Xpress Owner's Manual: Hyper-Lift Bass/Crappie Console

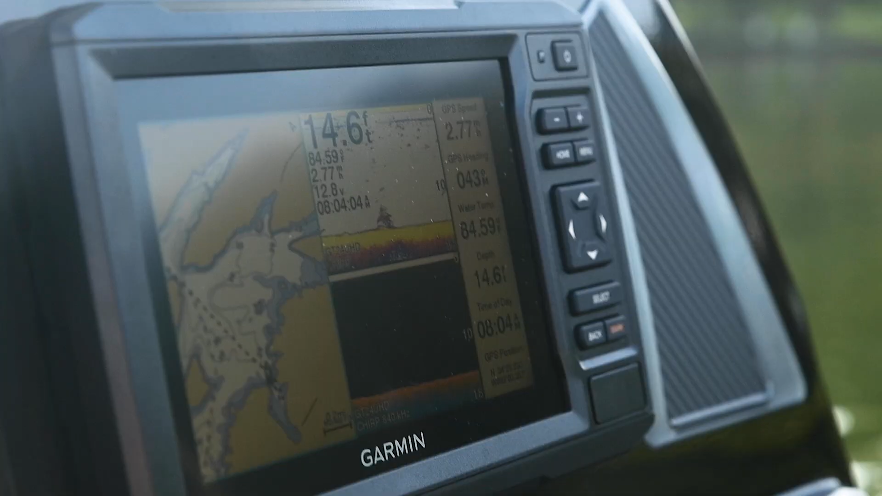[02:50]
On screen: depth 14.6 ft, water 84.59°F
A Hummingbird Helix 5 graph comes
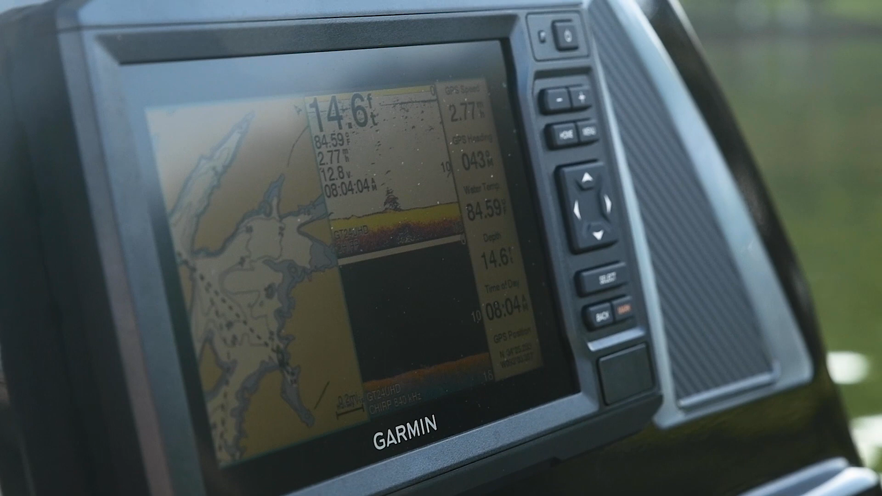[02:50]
On screen: depth 14.6 ft
standard on all H Bass and H Crappie models and is flush mounted above the helm unless you option for a different size Hummingbird or Garmin graph.